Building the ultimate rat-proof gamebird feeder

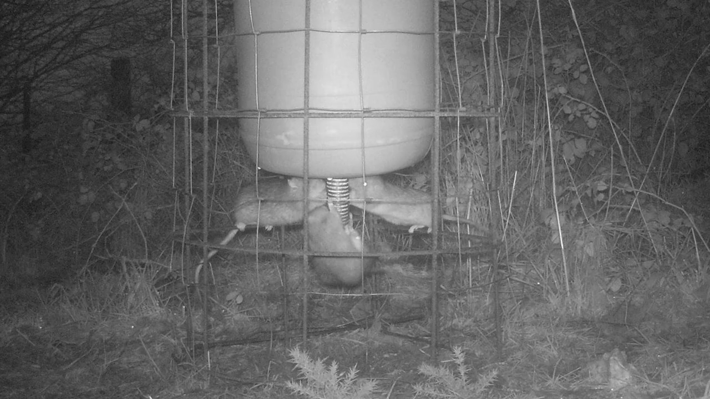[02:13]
so the thing is set up somewhere around about knee height or just a little bit below it's probably between 40 and 45 centimeters